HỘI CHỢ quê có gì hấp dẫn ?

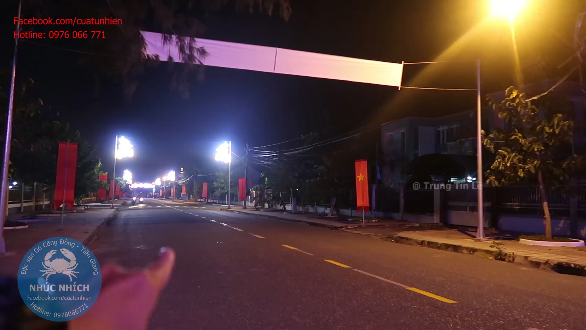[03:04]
Đèn hai bên đường đèn giống như trên phố, các bạn đi ra đường trung thành phố mà hai bên đường trang trí á. Té nha.